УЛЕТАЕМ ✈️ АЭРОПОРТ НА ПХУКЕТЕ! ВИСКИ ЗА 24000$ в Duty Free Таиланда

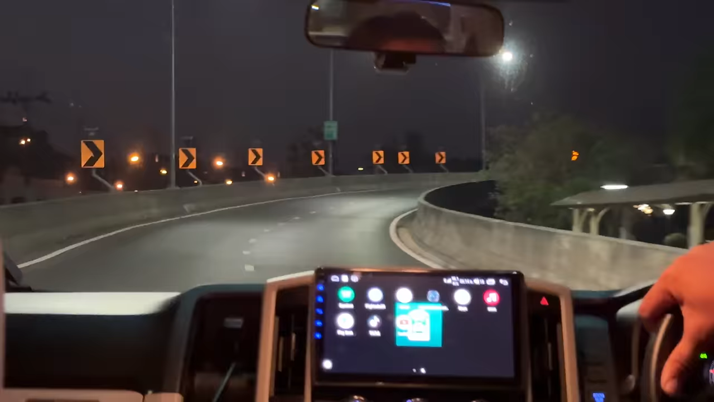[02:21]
Мы уже подъезжаем к аэропорту. Что самое удивительное, вот в 3 утра здесь уже жизнь кипит.